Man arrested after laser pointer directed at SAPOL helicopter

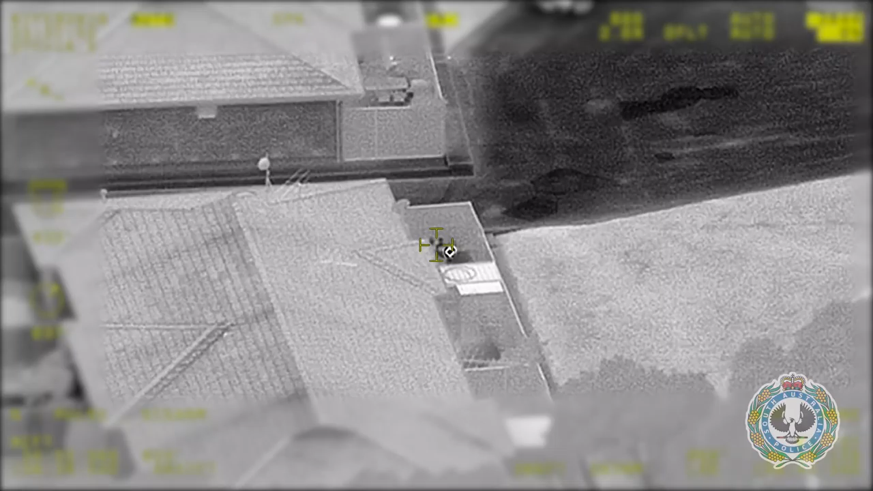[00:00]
we're being lasered. It's actually causing a severe safety risk to our mission. If we can get patrols ASAP to go there to stop him.